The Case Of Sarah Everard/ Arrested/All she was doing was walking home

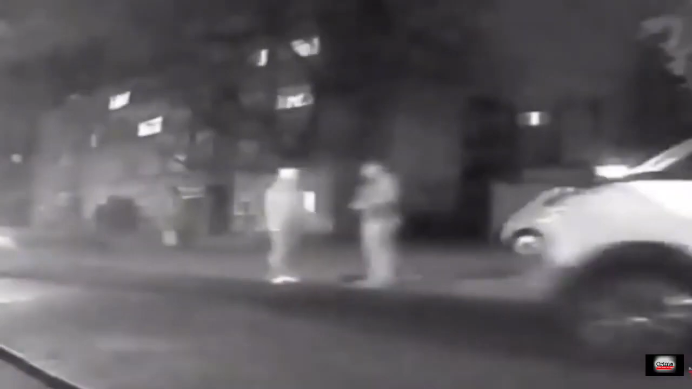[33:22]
At the time of Sarah's arrest, a woman who was a passenger in a car had been passing by,